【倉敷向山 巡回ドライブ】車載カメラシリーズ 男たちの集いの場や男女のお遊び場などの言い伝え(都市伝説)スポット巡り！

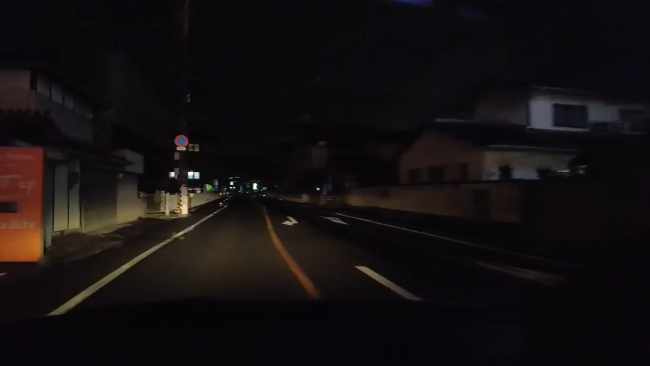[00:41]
はい、というわけで今日も始まります車載カメラシリーズ、プラスアルファ、ウィズですね夜のドライブということで今、倉敷に来ているわけなんですけど左上にXのホテルがあってこれ山の上にあるということなんですけどこれをずっと真っ直ぐ行けば高山という山に行くんですけどねいろんな都市伝説、
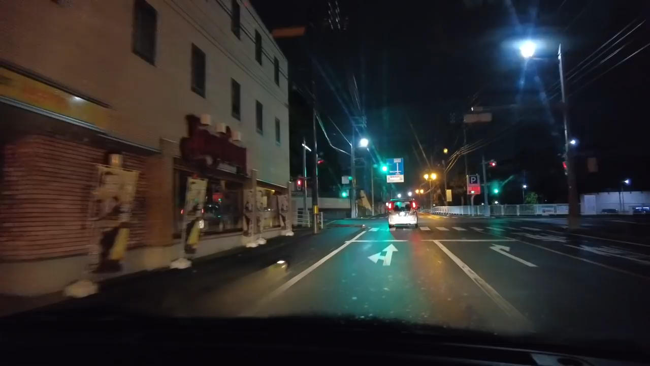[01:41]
よしここですここですここですここです
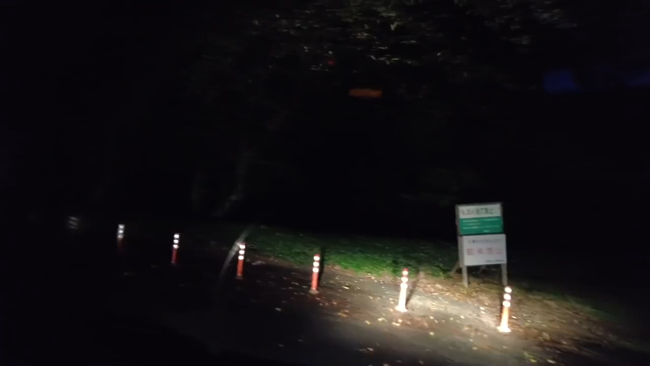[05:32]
なるらしいですよちょっとホテルホテルXの大丈夫かなトリプルXダブルXかこれね僕が幼稚園の頃からずっとあった
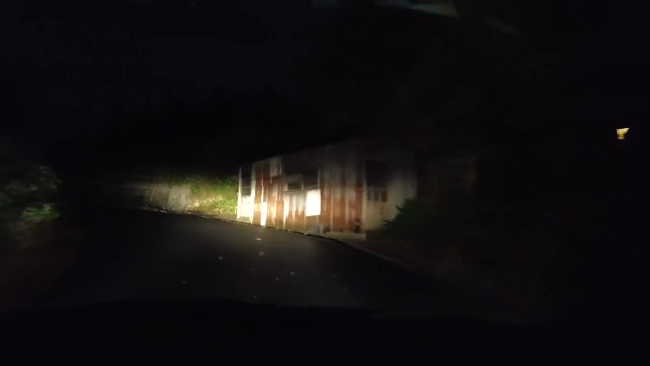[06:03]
でこのねでこのね左手にね小町温泉っていう小町温泉があったんですよ昔それもね昔ちょっと前1年前ぐらいに調べたかな結果的にはなかなくてまあここにあったよっていう農地元の人には聞いたんですけど行ったけどえーなんかもう
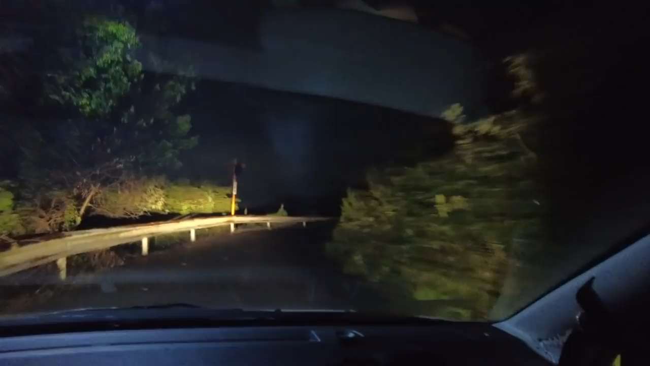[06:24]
なんだろうが農園というか畑になってました
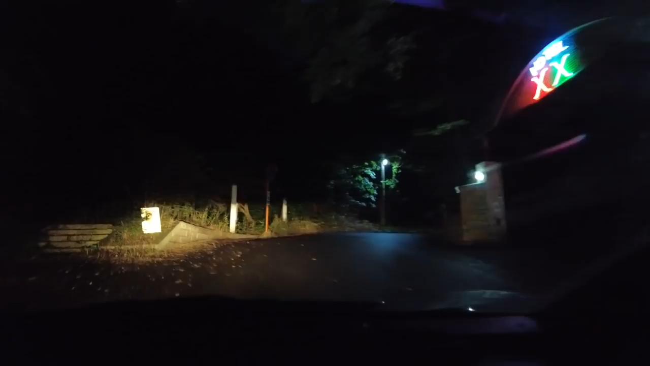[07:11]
やっぱでっかちょっと見てみましょう
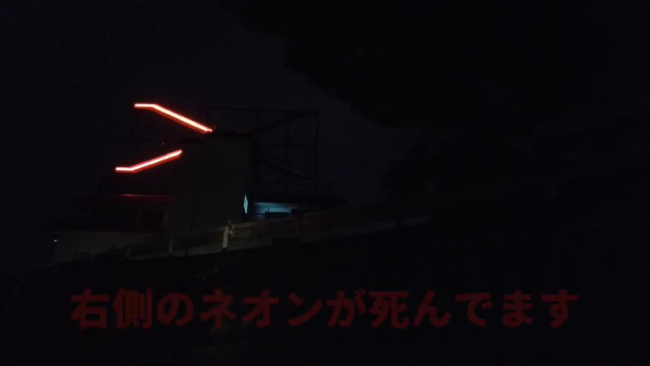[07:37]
こんな感じです片方切れてますちょっと行きましょう
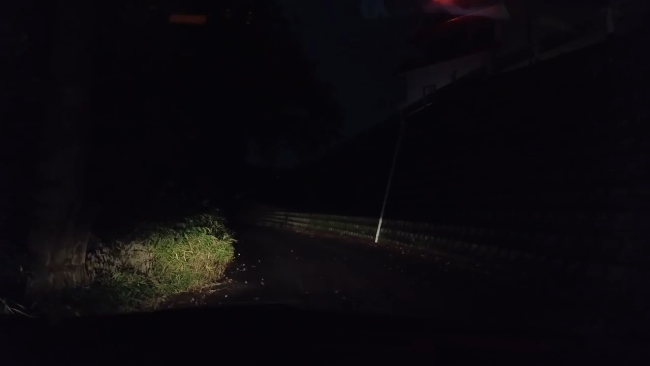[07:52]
すごいレトロ感があるホテルですそっ
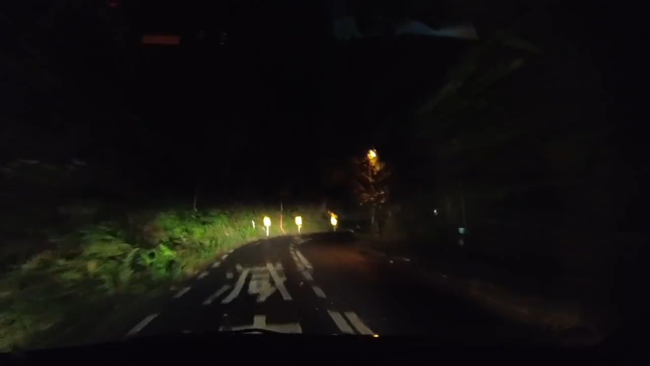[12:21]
降りてきました降りてきましたないですねすっごいレトロなホテルないね